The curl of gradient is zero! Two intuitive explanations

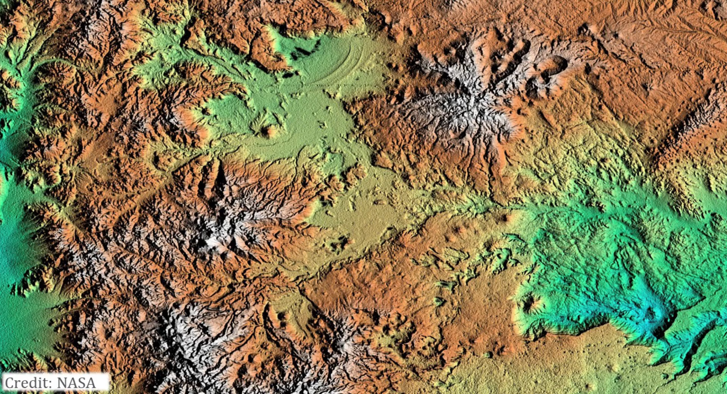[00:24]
Another classic example would be the altitude or height of a terrain.